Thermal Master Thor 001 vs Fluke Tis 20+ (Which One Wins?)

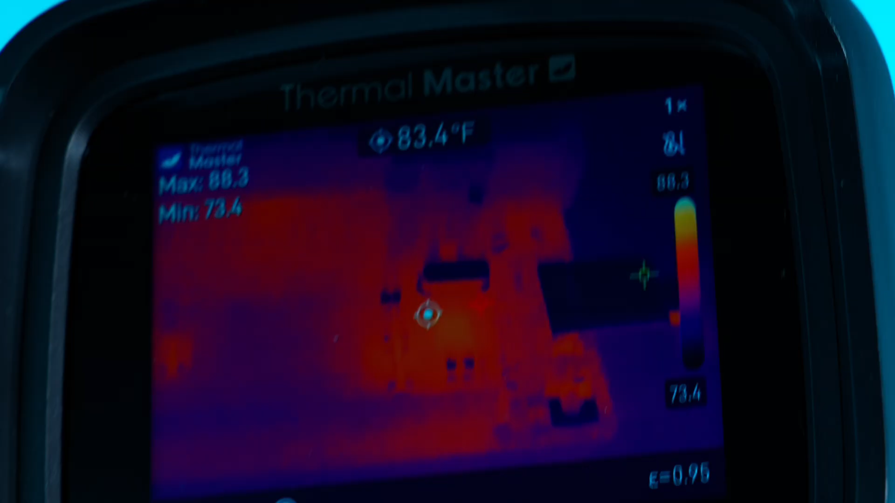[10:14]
On screen: spot 83.4°F
just i'm kind of blown away now one of the unique features that the thor 001 does have
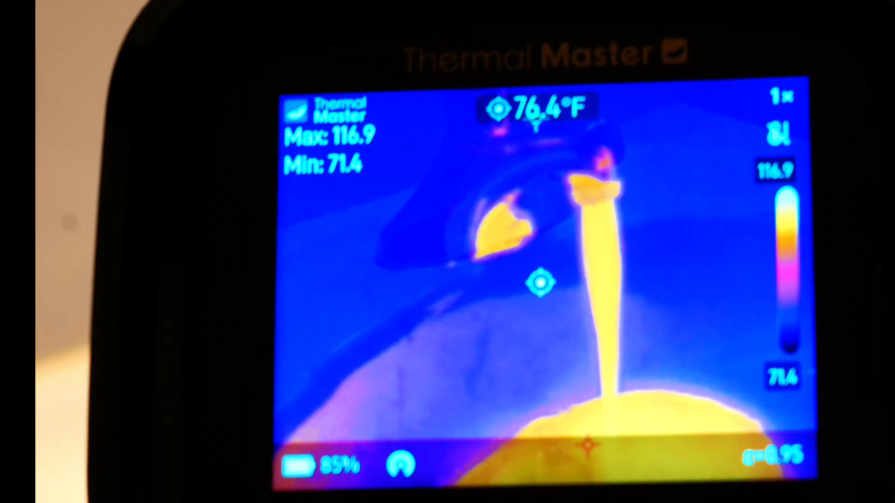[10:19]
On screen: spot 76.4°F
is a laser pointer so if you hold that down it does shoot out a laser which
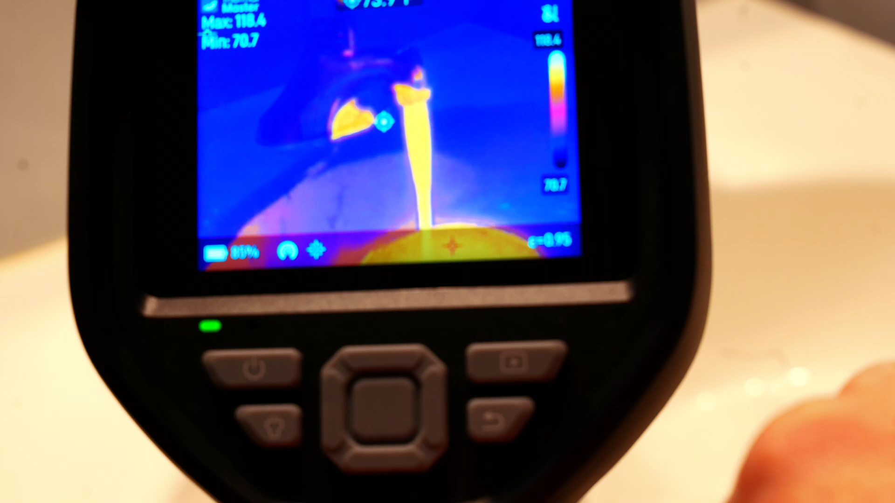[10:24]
is kind of hard to see through the camera but there is a laser back there you can kind of see it now a
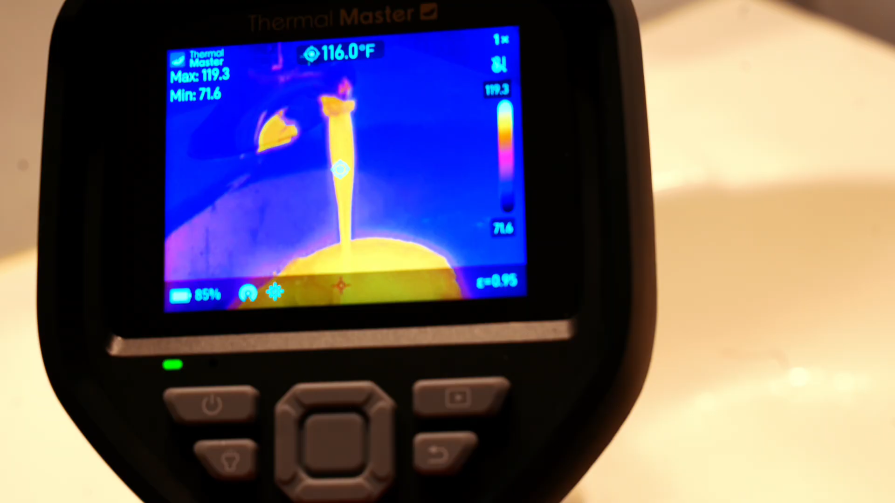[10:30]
On screen: spot 116.0°F
useful feature for this that you might not even think of is just seeing how hot your actual
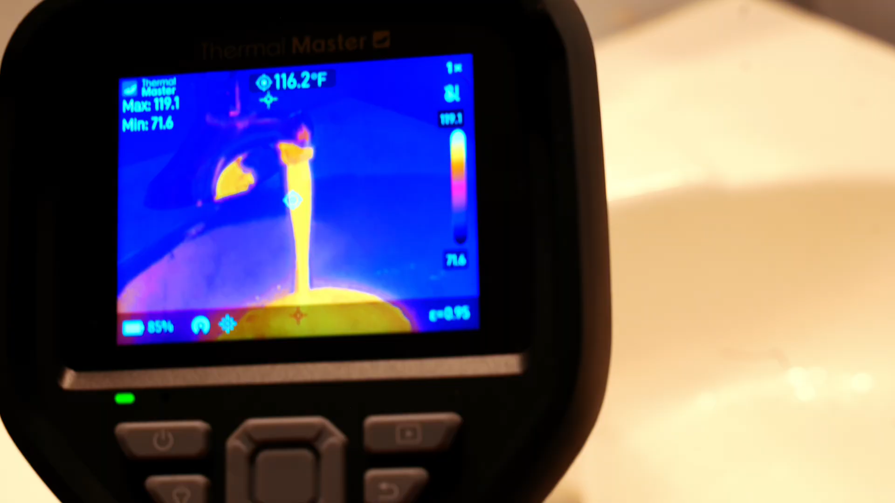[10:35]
On screen: spot 116.2°F
water is coming out of your faucets you don't want to burn anybody
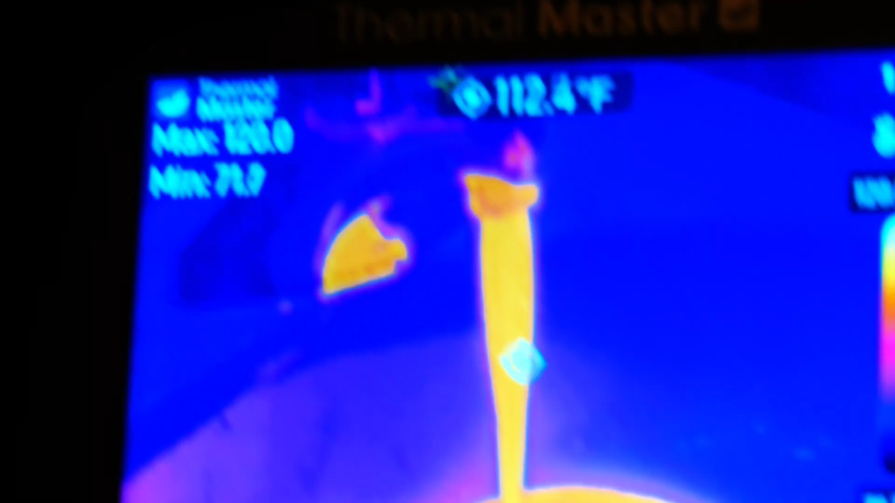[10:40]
On screen: spot 112.4°F
this is a good one for home inspectors you can actually check and record let's record it
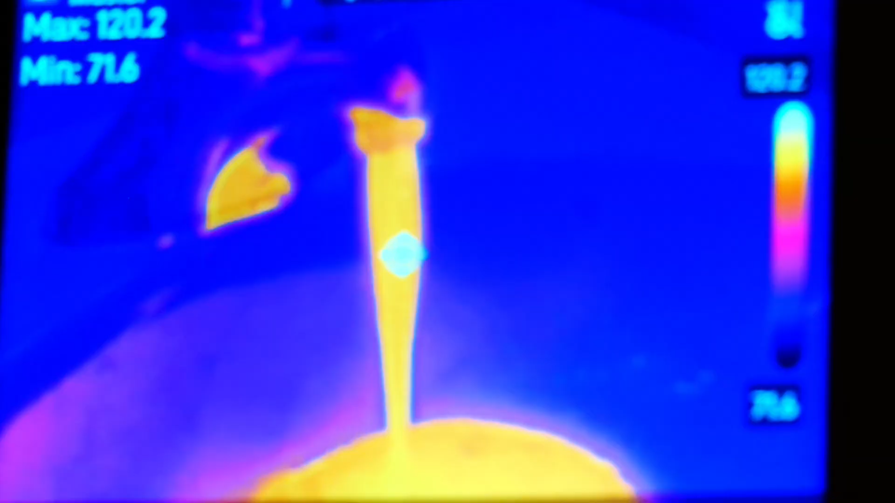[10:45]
and now we're recording the water temperature we're at about 116 so
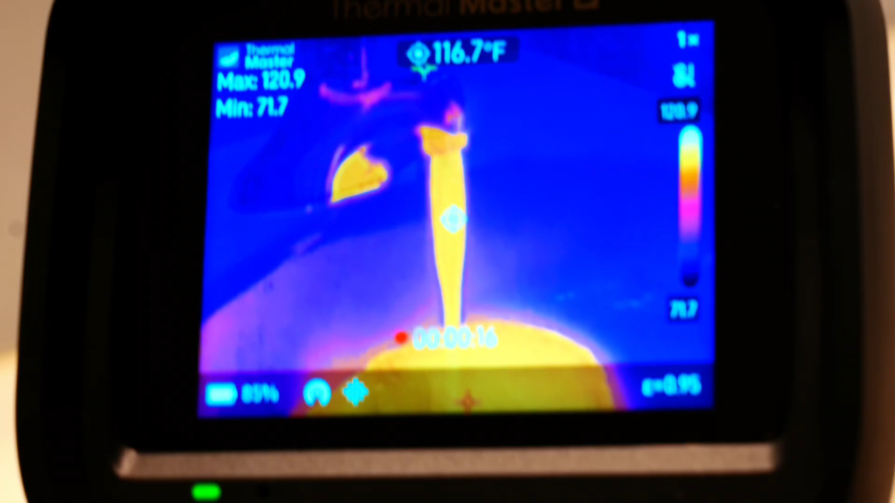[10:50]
On screen: spot 116.7°F
not too bad but you can see one of the practical uses of the thor 001
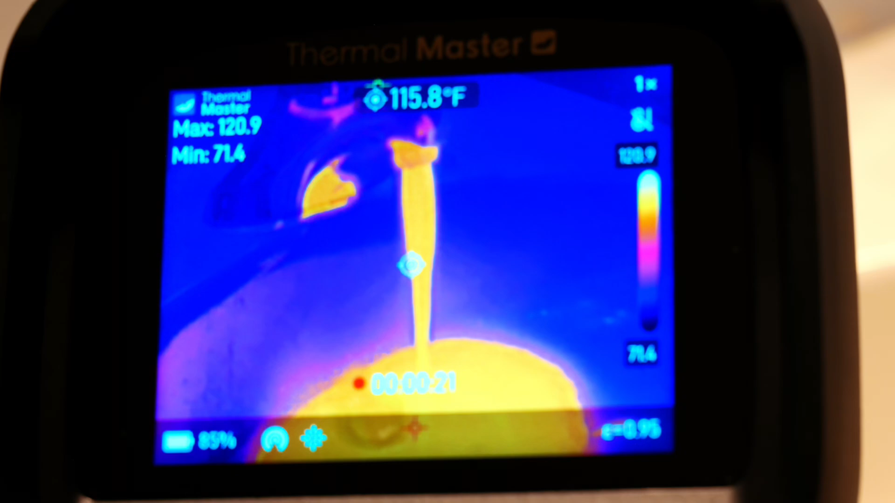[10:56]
On screen: spot 115.8°F
that you might not even have thought of and just a little comparison here as you can see on the
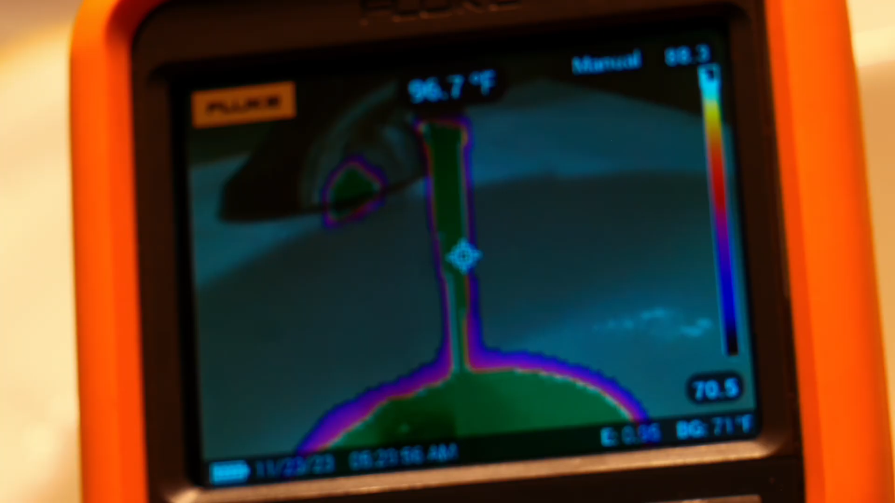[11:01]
fluke it does look quite a bit different you can change your ir fusion
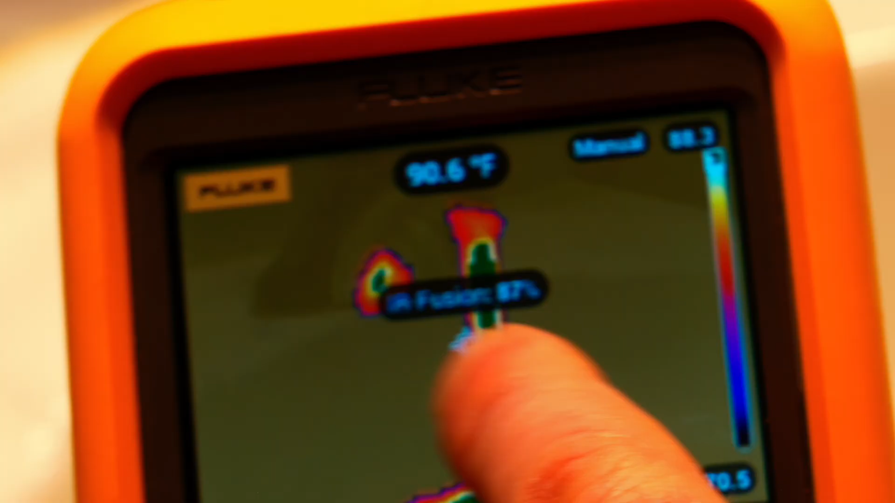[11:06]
On screen: spot 90.6°F
there and let's see if i can get my temperature there about 118 so
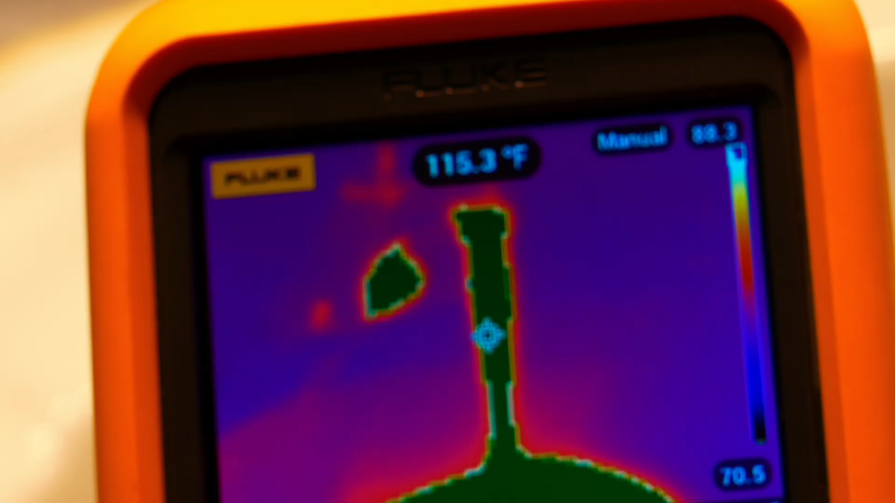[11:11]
On screen: spot 115.3°F
it's about the same about 114 right there but as you can see the fluke is not as
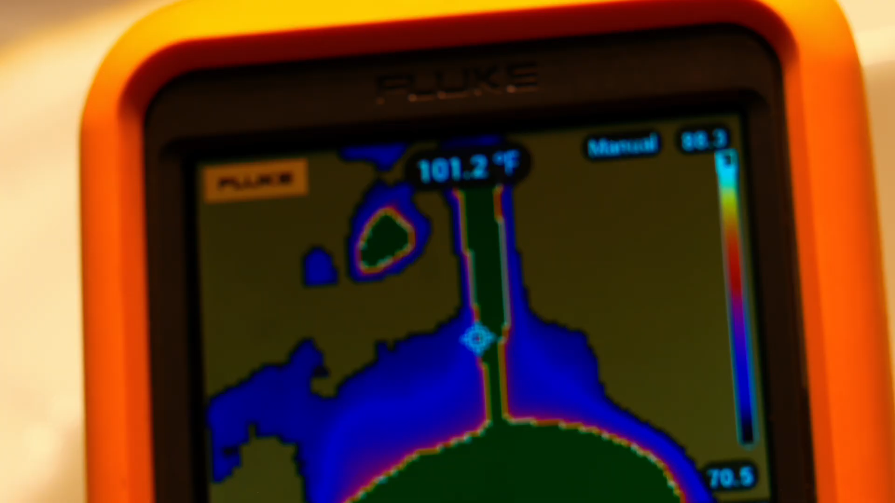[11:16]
On screen: spot 101.2°F
user friendly there's a lot of different settings you need to calibrate the thor 001
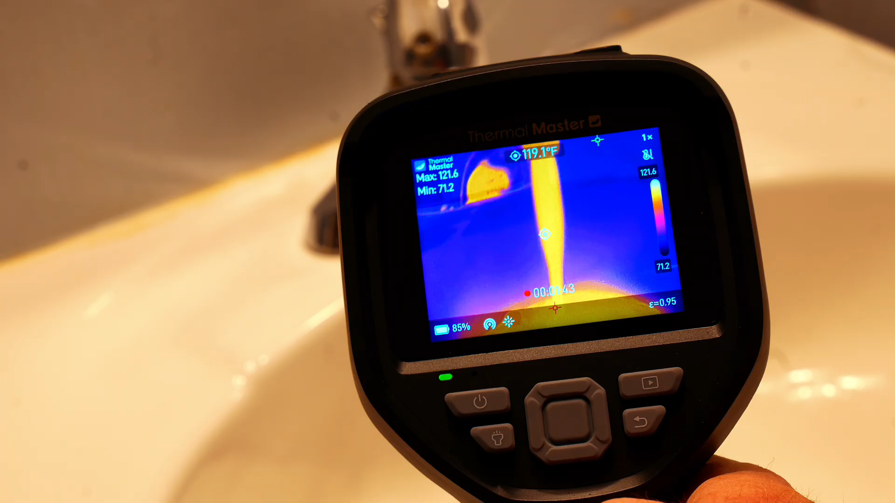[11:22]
On screen: spot 119.1°F
is a lot more user friendly it's really a point and shoot kind of thermal imaging camera now it does have a lot of different features you can change your settings as
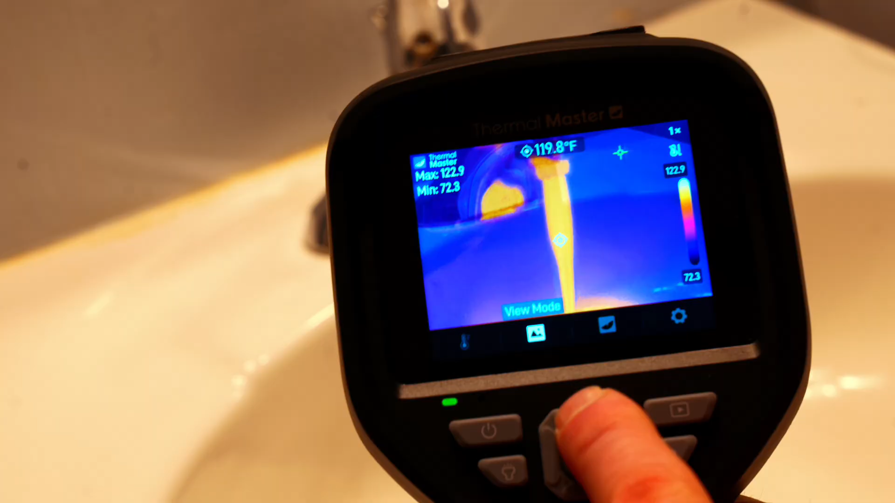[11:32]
On screen: spot 119.8°F
far as your camera modes you have picture and picture there which is kind of neat
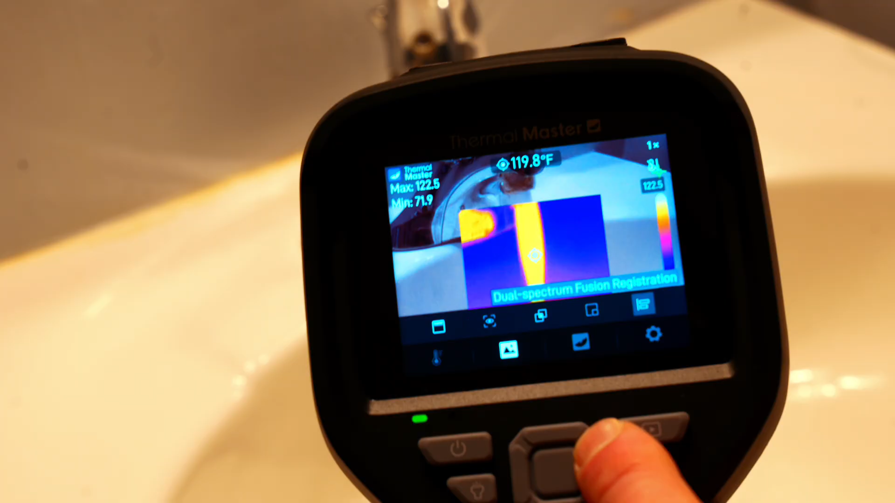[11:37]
On screen: spot 119.8°F
you have a dual dual spectrum fusion you have your regular visible
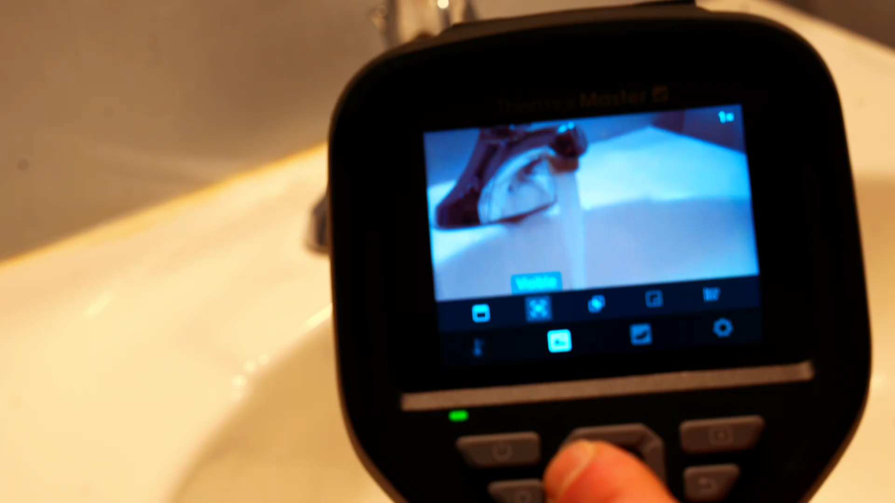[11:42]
mode if you just need to take some videos and of course your regular ir which still gives you a little bit
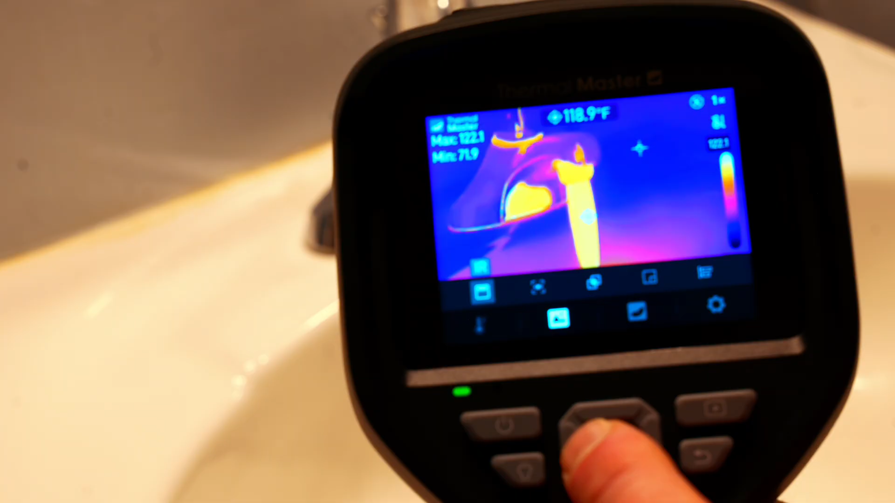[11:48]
On screen: spot 118.9°F
of fusion there but i think the most handy is your fusion mode because it
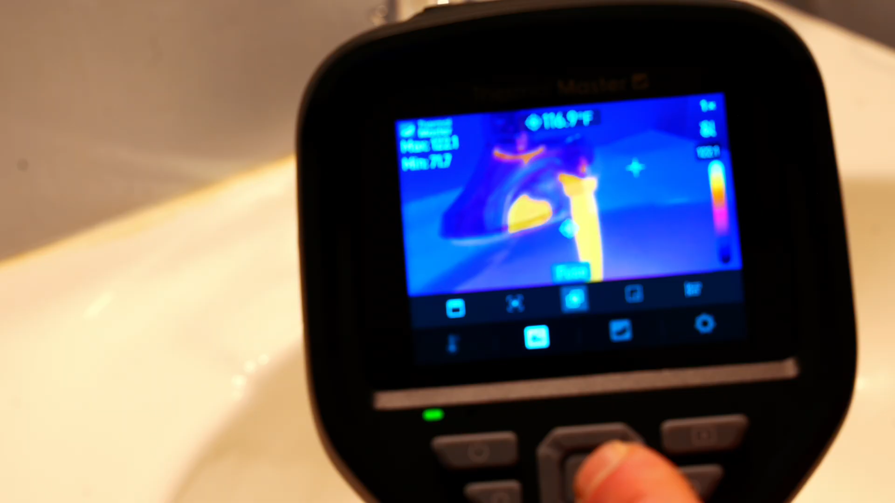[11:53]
On screen: spot 116.9°F
does give you a clear image of what you're taking a picture or video of along with the thermal imaging